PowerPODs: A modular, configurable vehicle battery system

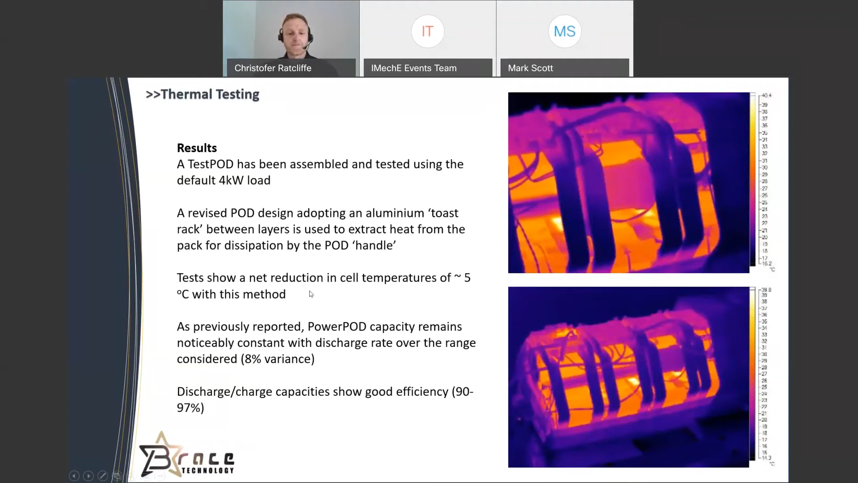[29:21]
but overall about a 10% difference, uh, and drop in temperature, uh, from the first prototype. And there are, there are more modifications that we can make and we have made since then to further improve that as well. You can see here from the thermal testing. So the upper graph chose case one. This is without the toast rack or the heat sink, the passive cooling.